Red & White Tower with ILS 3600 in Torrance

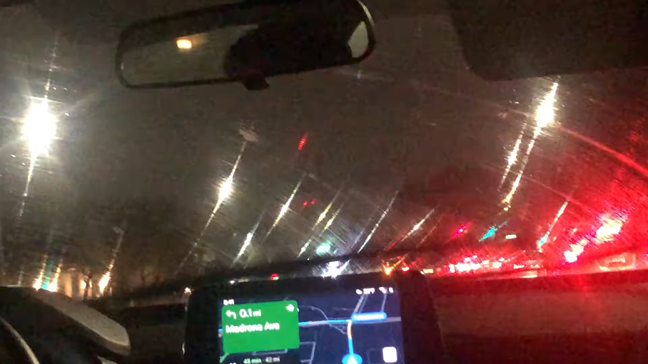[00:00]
just amuse it. Cause this shit just saying it's so damn confusing. Turn left onto Madrona Avenue. Why is it all like the car windows wet? It's raining a little bit. This shit is thick as hell, but spin that flash shit and it's above you for yourself. But get back in that room and try to come with some dope shit before you lose your next spot.